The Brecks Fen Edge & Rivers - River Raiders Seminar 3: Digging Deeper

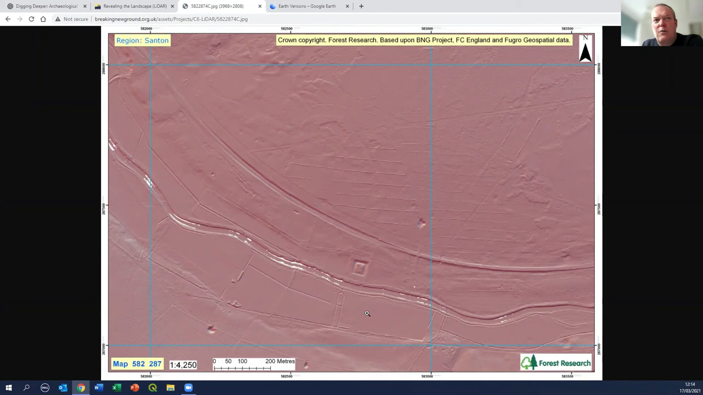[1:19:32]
version of the lidar data so you can see on here earthworks that survive you can see little stripes there which represent very slight banks on the ground you can see the remnants of roadways and so on shown in here as well as the river channel so it's incredibly detailed imagery and with the right software as i say you can then process that